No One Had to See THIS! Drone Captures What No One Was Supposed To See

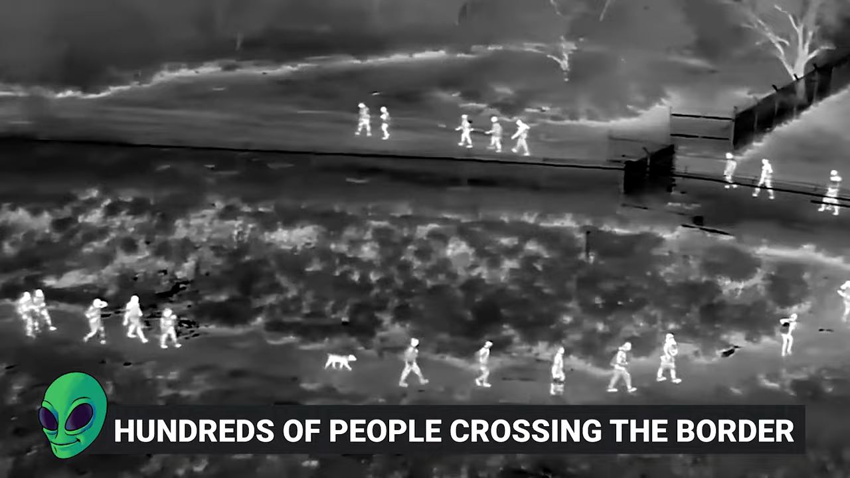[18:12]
A drone caught the scale of the events. A thermal drone captured footage of a large
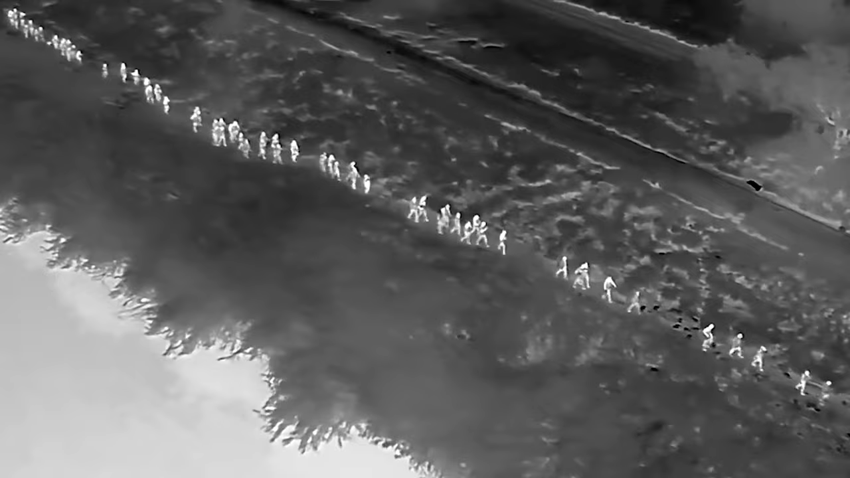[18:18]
group of migrants making a nocturnal trek across private property in Texas.
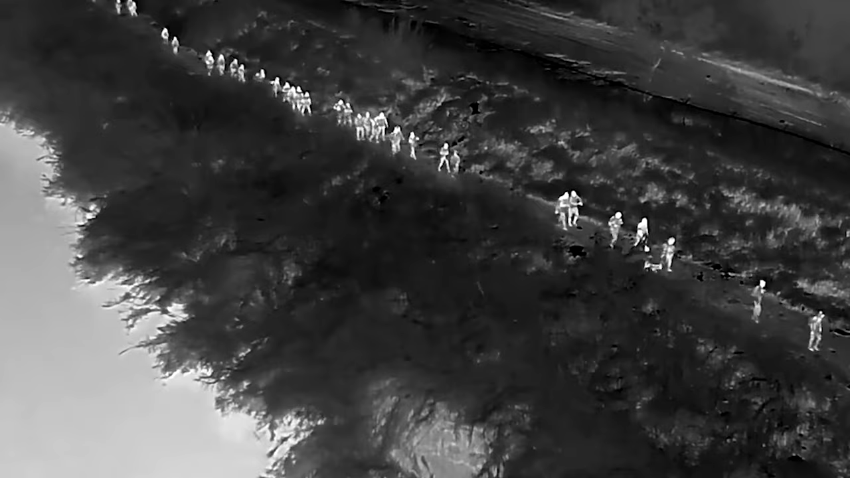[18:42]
The drone's eerie night vision turned those humans into glowing figures.